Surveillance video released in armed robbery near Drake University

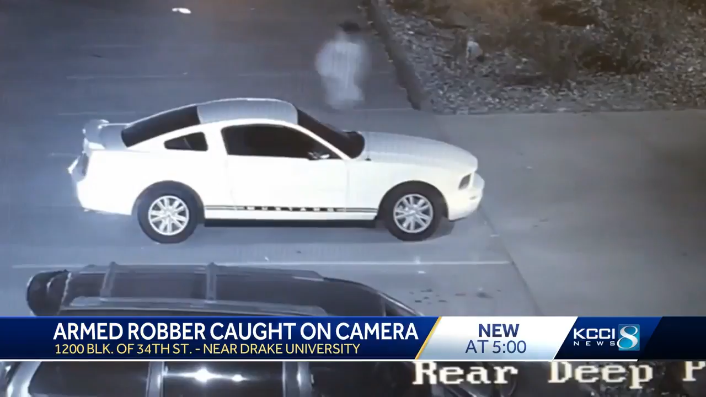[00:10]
You can see the person robbing two Drake students at gunpoint. The person is described as wearing a hooded sweatshirt and shorts. If you have any information on who this person may be, call Des Moines Police or Crime Stoppers.